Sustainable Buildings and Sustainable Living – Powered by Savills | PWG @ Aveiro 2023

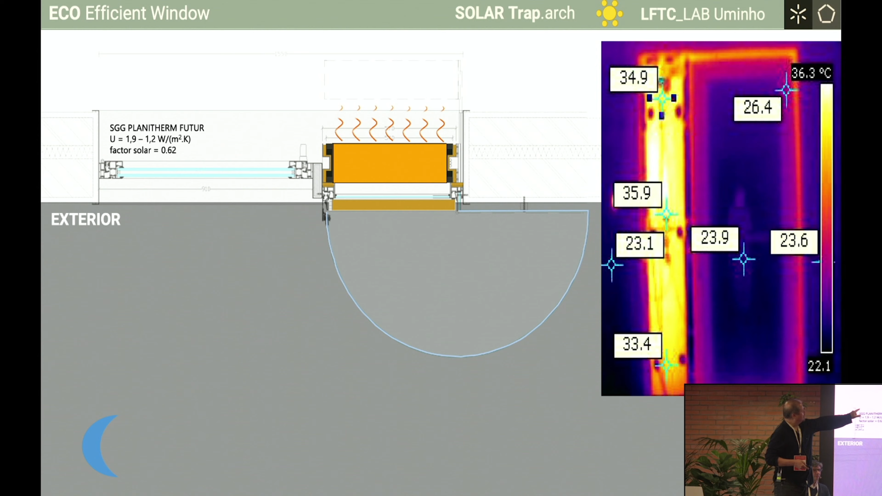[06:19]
And in the end of the day, we could manage to have 34 degrees in that heavy battery,
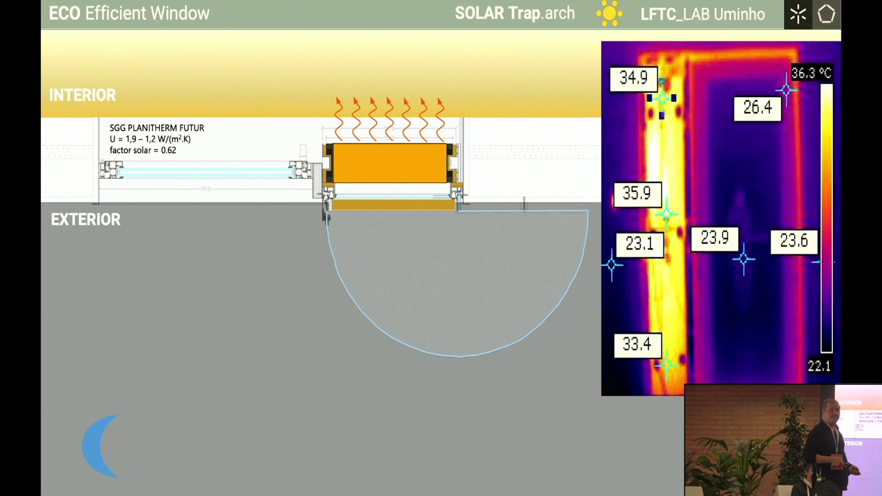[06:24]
On screen: scale top 36.3°C
natural battery, passive battery. So, in a way, it could be proved scientifically, because it was an R&D project.